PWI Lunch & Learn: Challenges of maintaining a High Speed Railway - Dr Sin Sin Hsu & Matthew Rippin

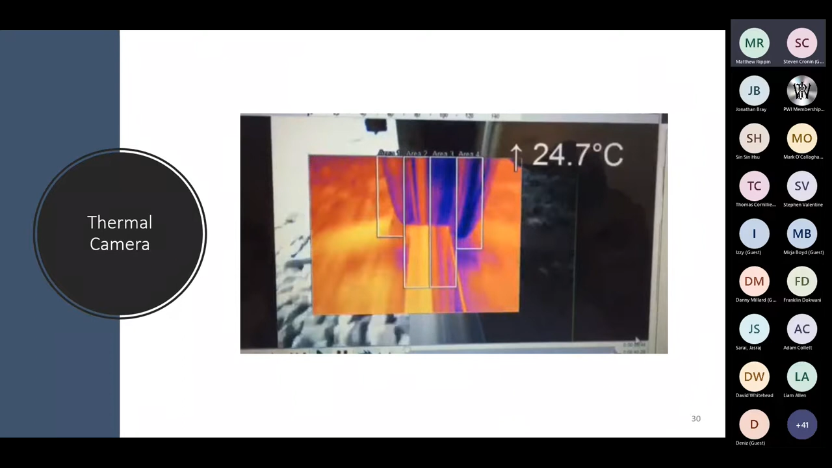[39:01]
I'll just show you a quick video of the wheel-rail interface, and if you watch the flange closely, you'll see that as we go around a tight curve, we do see it start to light up as we get the flange in contact with the rail.